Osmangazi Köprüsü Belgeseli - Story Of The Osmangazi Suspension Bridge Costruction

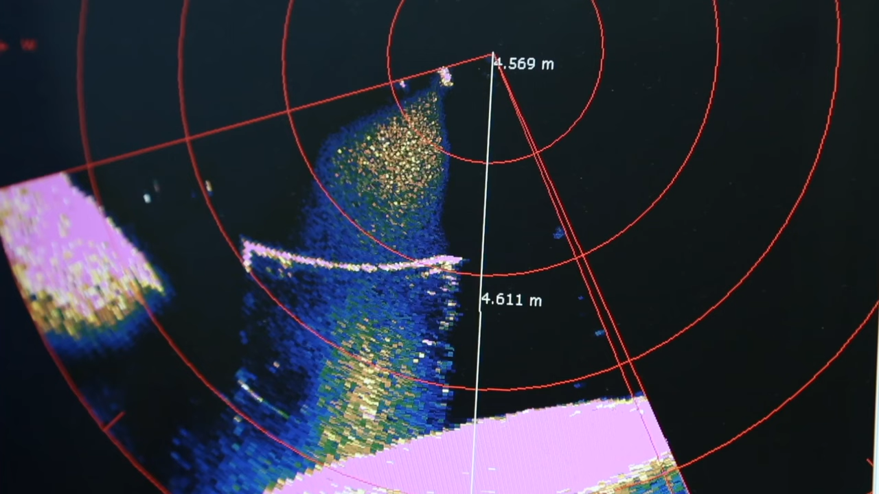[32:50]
Tıpkı kazık çakımında olduğu gibi yapılan işlem sonar teknolojisi kullanılarak fotoğraflanıyor. Yapılan işin doğruluğu kontrol ediliyor.